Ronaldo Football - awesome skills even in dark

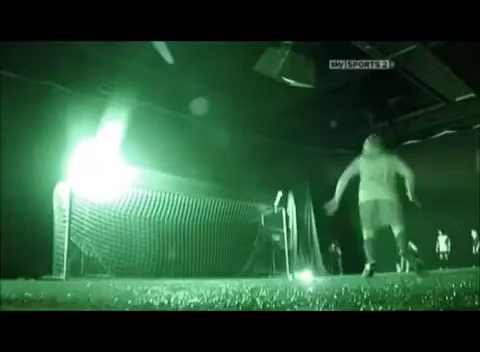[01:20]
Ronald misses the ball by quite a way. Perhaps not that surprising.